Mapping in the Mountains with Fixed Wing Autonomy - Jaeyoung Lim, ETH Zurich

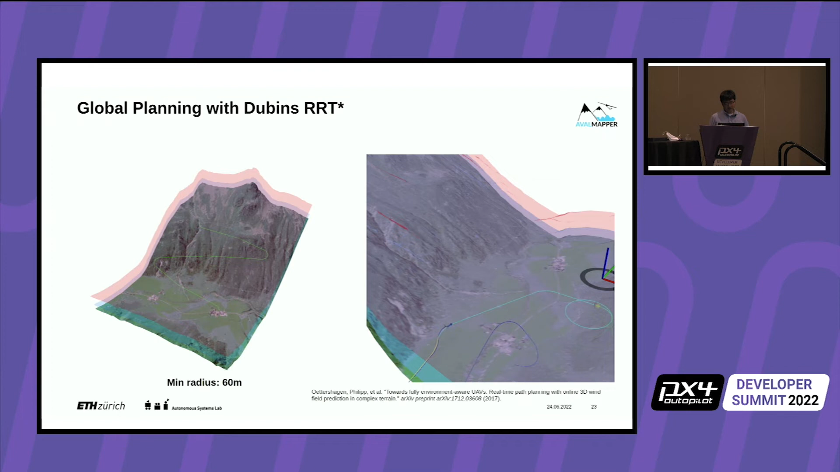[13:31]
On the right side, you can see the planter being implemented in a software-in-the-loop simulation, tracking the path and replanning as it goes. We can scale this up to much more larger environments. So you can see that the vehicle can safely navigate from valley to valley. Approximately the left environment, it's about 15 kilometers of distance on each side.
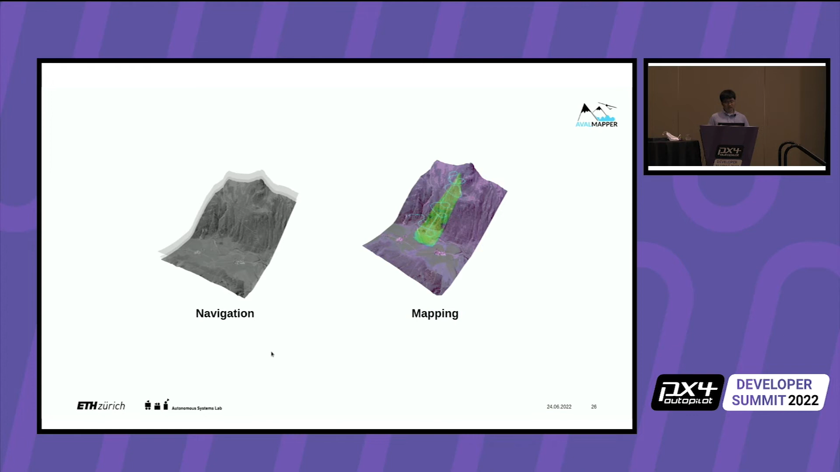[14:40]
I'd like to move on to how we can map the avalanche when we are able to detect them. So normally the normal workflow of mapping is generating